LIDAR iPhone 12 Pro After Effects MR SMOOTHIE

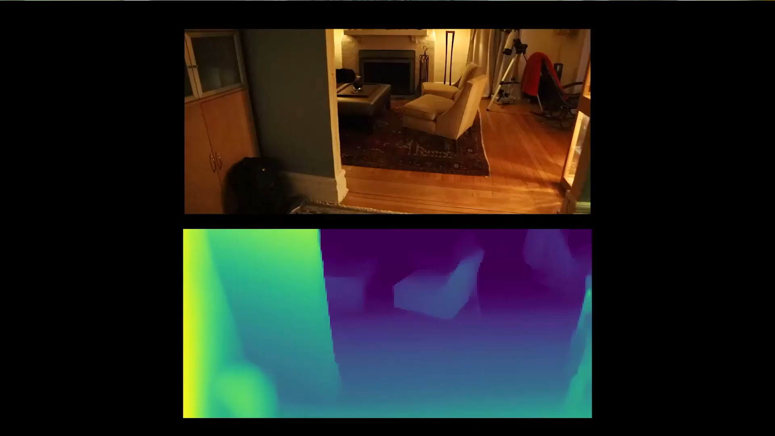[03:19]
So here is the night vision app on the bottom
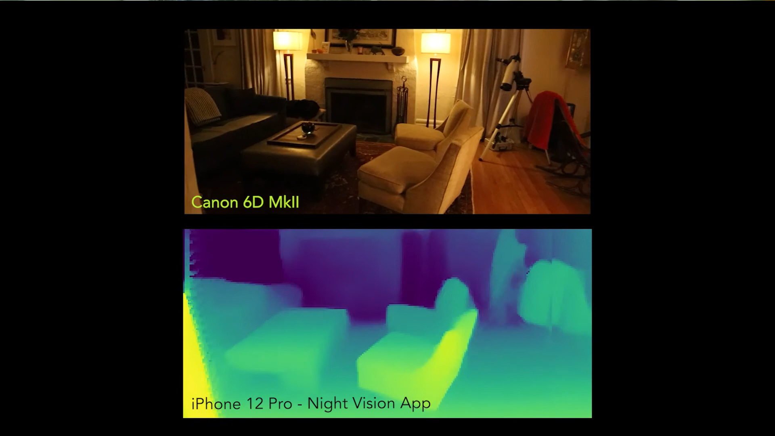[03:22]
with a regular shot from my Canon DSLR on top.
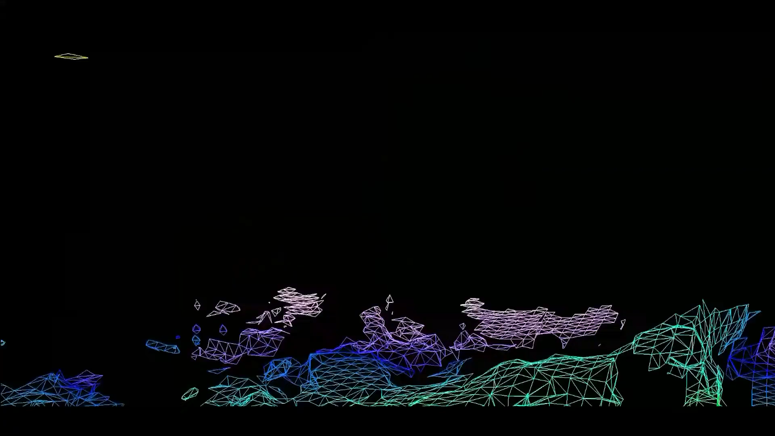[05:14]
A little bit of short that I call Alien Landscapes. And it is of downed trees represented by this mesh.
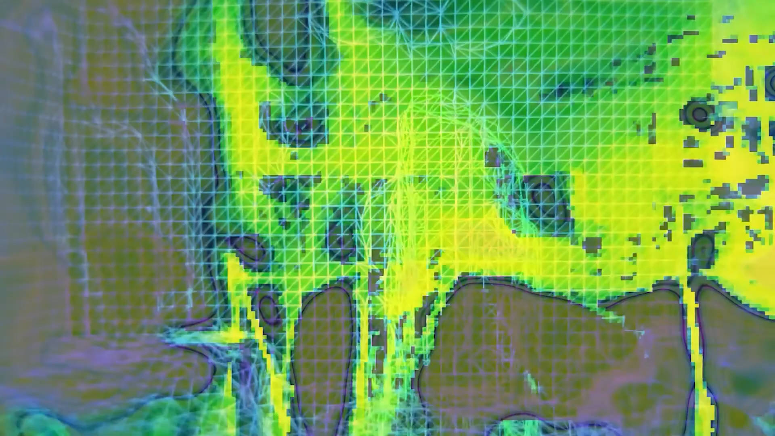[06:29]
Taking information that is grids and colors and turning it into a psychedelic set of swirls.